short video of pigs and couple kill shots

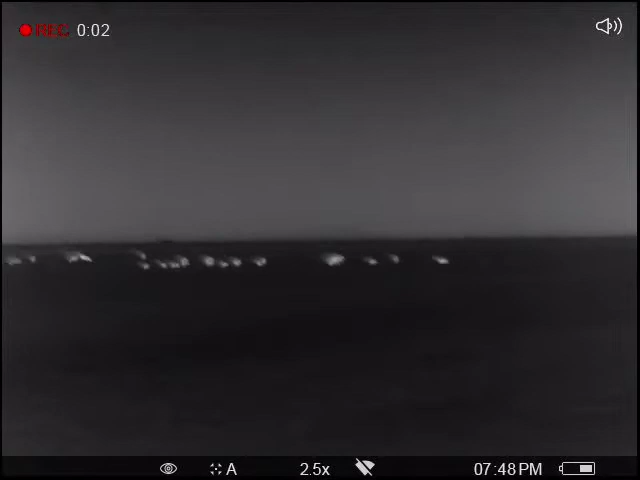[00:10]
just rolled up to the first field we're still in the truck look see there's my mirror i'm in the truck and
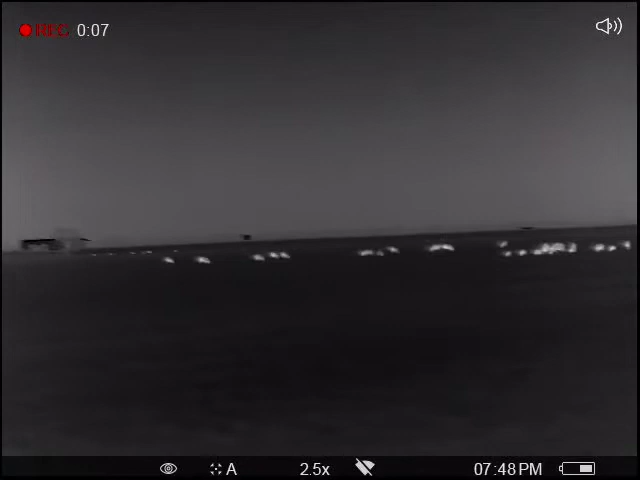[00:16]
these pigs have no clue there's a group back there a few back there
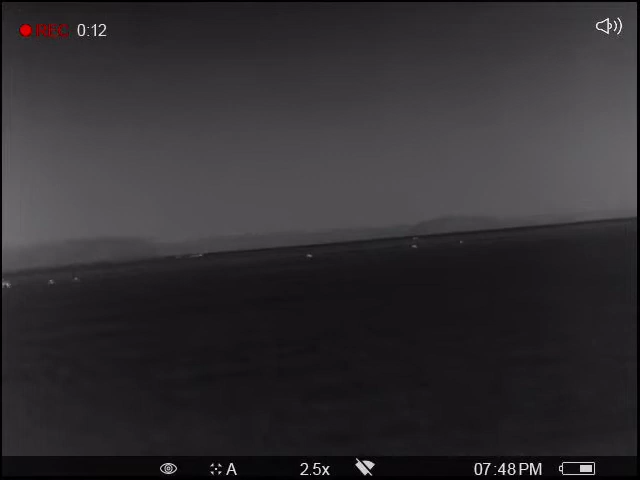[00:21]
some deer more pigs way back some more deer another nine nine
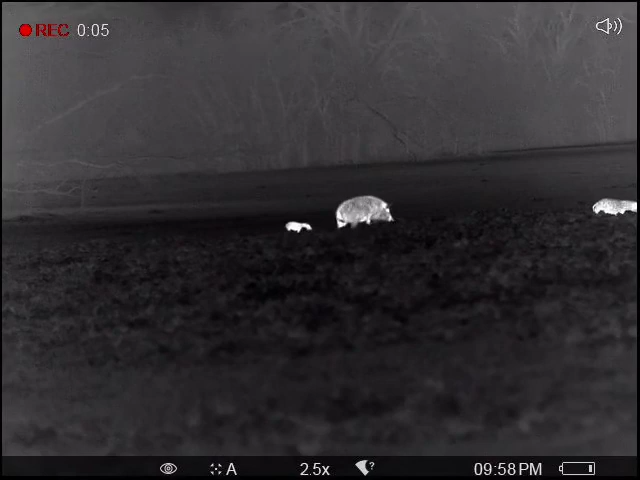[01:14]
Man, that's an awfully big pig though. It's a big one.